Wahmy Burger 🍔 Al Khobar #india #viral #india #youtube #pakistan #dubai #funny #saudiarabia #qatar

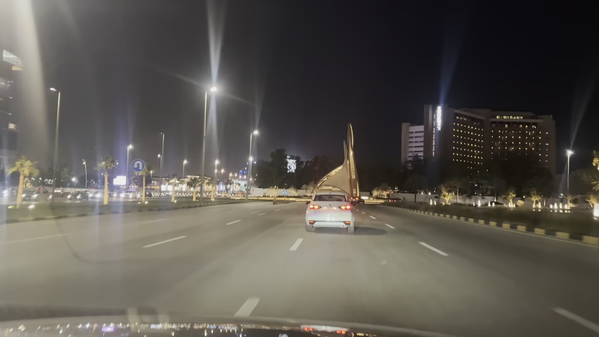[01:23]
یہ دیکھو جی ہوندہ وے ہیں ہم خبر کارنش سے ہوتے ہوئے آپ کو
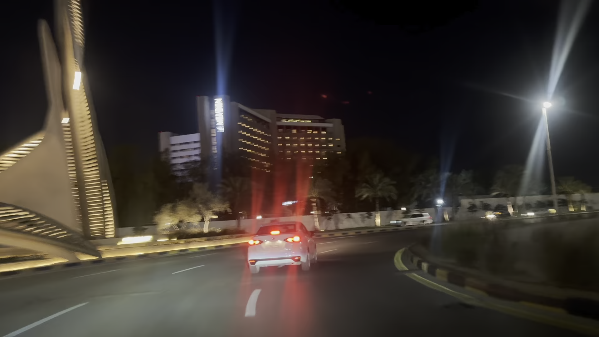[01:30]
خبر کارنش کا تھوڑا سا ویو بھی دکھاتے ہیں جی رات میں
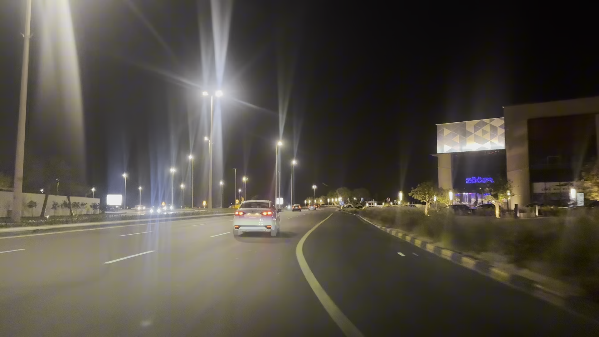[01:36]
آئیت آپ نے خبر کا کارنش دیکھا ہے جی میں نے دیکھا ہے آئیت نے تو بہت موجیں کی ہیں جی
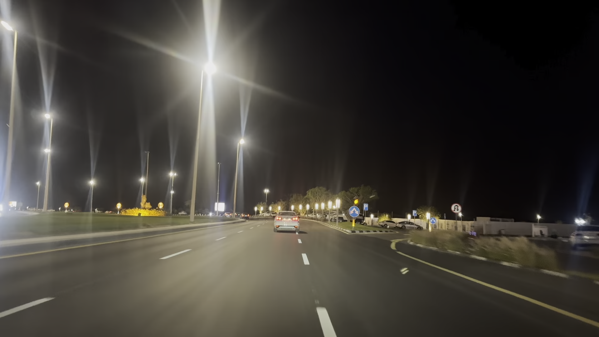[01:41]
ابھی آپ کو نائٹ ویو دکھاتے ہیں خبر کارنش کا مجھے تو بہت ہی پیارا لگتا ہے تو اس کے بعد ہم چلیں گے جی واہمی برگر پہ یہ ہے جی ماشاءاللہ بڑا پیارا ویو یہاں پہ ایک مسجد ہے مسجد جودہ بہت بہت ہی پسند ہے مجھے وہاں پہ اکثر زہر کی نماز ملتی ہے ہم اس کو وائٹ مسجد بولتے ہیں کیونکہ اس کا کلر وائٹ ہے ایسا ہی نا آئیت یہ ہے جی مسجد جودہ بہت ہی پیاری ہے
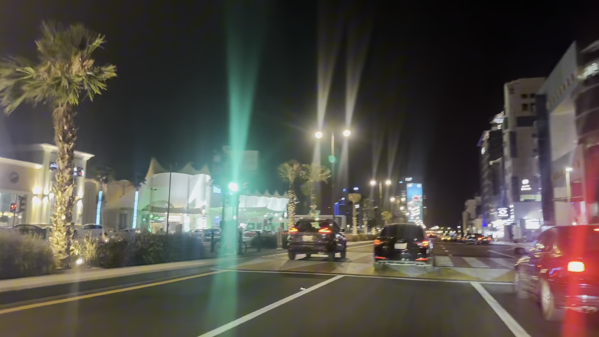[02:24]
کتنا پیارا بھی ہوئے جی یہاں سے بہت پیارا ہے یہ ہے جی دنوب اور دنوب کے بلکل سامنے ہے جی واہمی برگر یہاں پہ کیا کریں گے ہم گاڑی کو پارک کریں گے